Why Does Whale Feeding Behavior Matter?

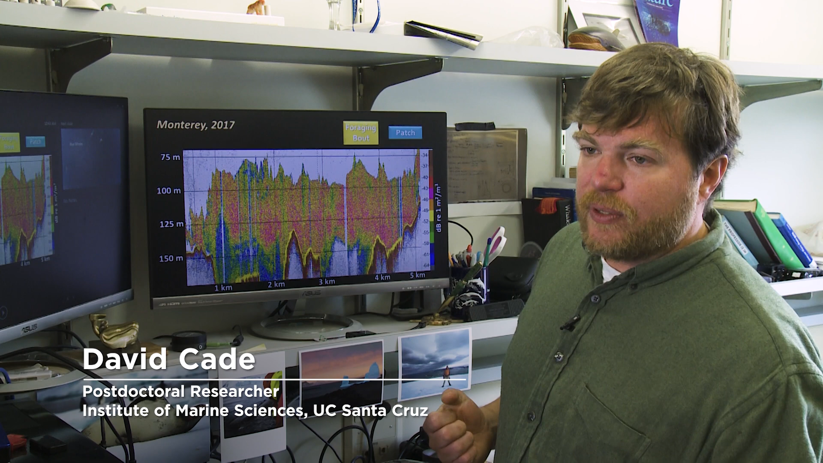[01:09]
So what the echo sounder allows us to do is actually determine the density and distribution of prey in the water column.
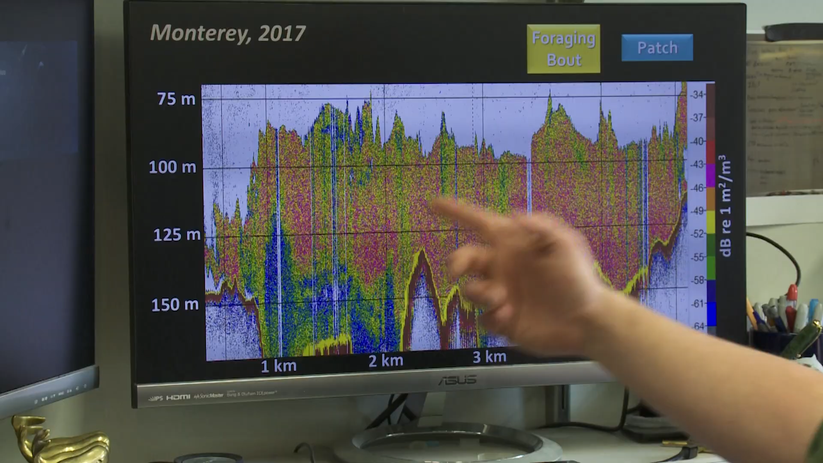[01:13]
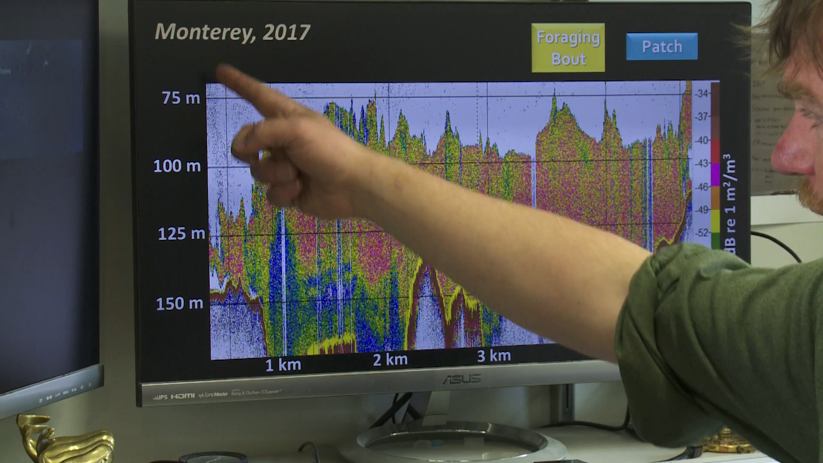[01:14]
So if you look at this graph on the vertical axis you have the depth. On the horizontal axis you have essentially time or distance.
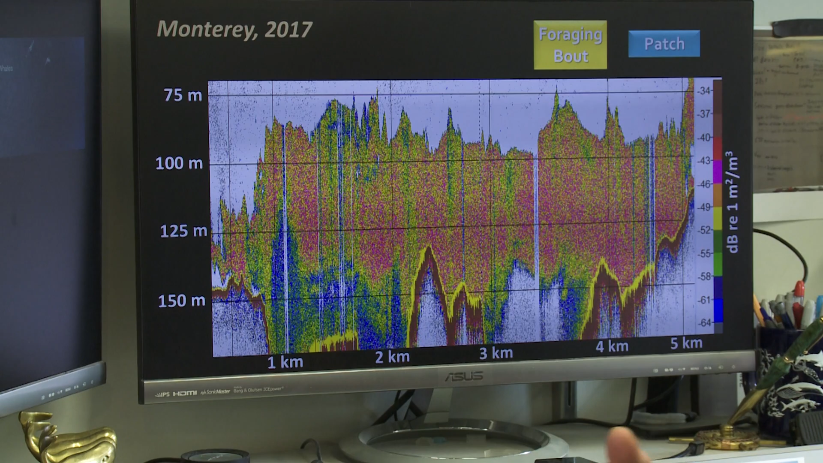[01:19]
The ship moves across the surface of the water it's actually mapping each
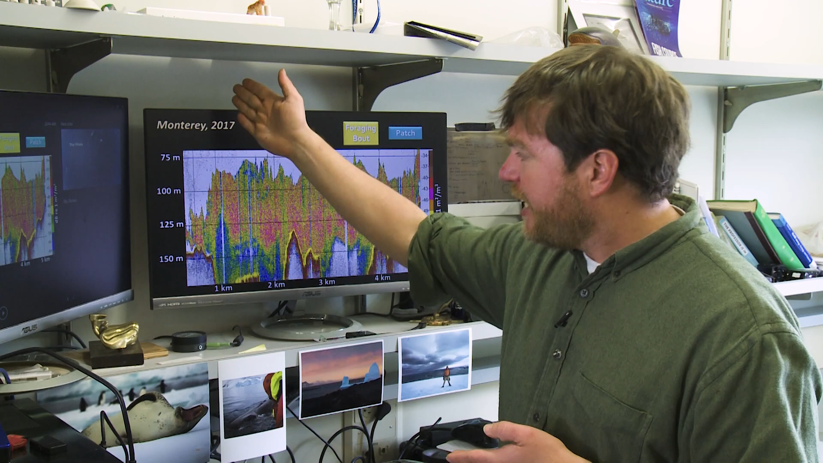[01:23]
one of these vertical lines is one individual ping where it's listening for the return echo. How strongly that signal bounces off of an object in the water tells you how much of it there is and how far away it is.
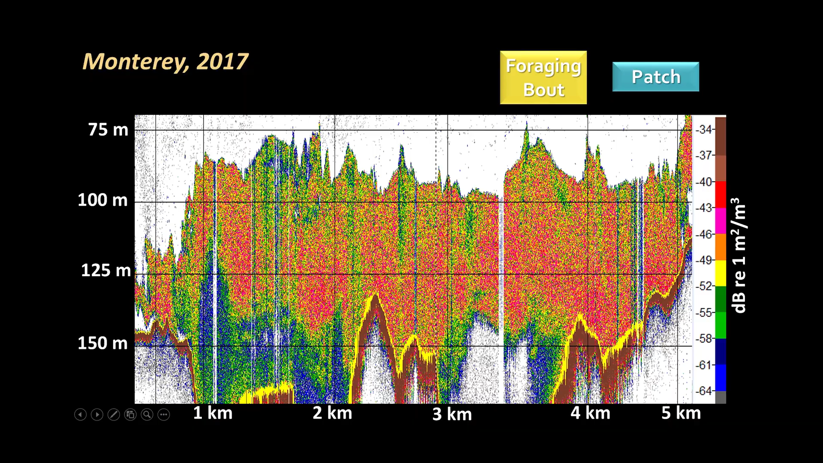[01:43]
So what this is is then a map of the loudness of the return signal and the red areas are areas of high intensity. That's an area where you have a lot of stuff in the water column.
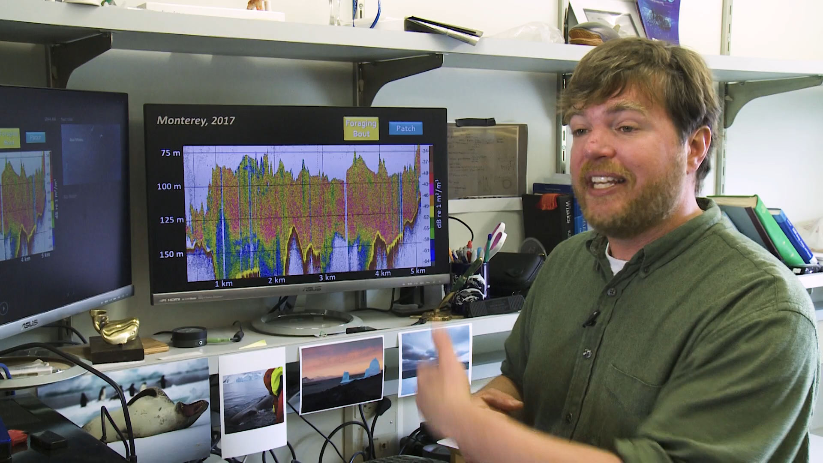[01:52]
In this case it's krill. The white areas mean that the sound has traveled through there without bouncing off of anything. The blue areas are areas where there's a little bit of stuff in the water but not not so much in there.
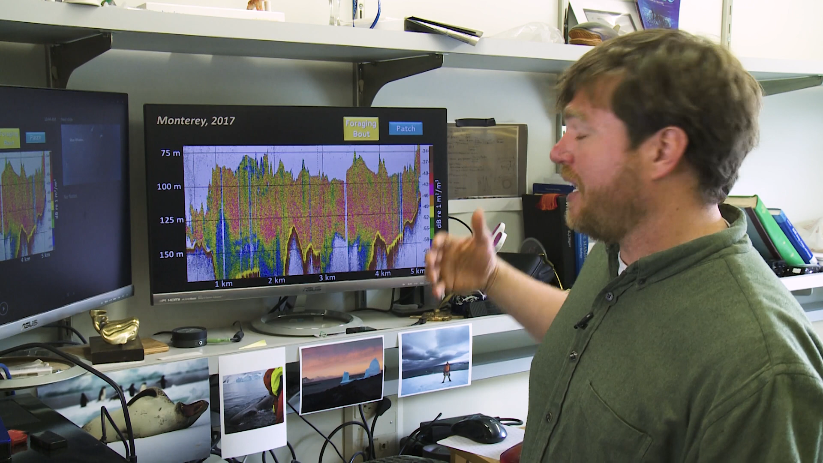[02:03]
So then because we've done this done these finely calibrated experiments we can actually tell you how much krill that actually corresponds to.